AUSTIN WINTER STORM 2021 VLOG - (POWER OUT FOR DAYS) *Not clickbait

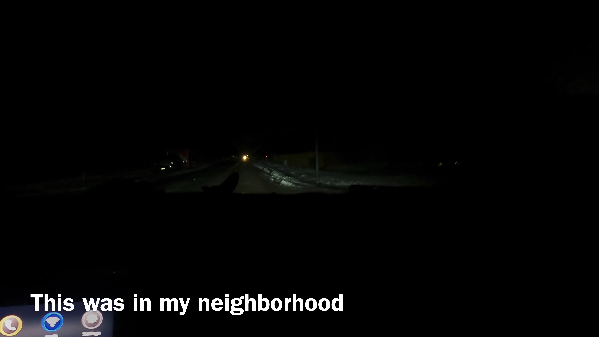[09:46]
it seems like no power whatsoever all right so right now you're trying to fix the generator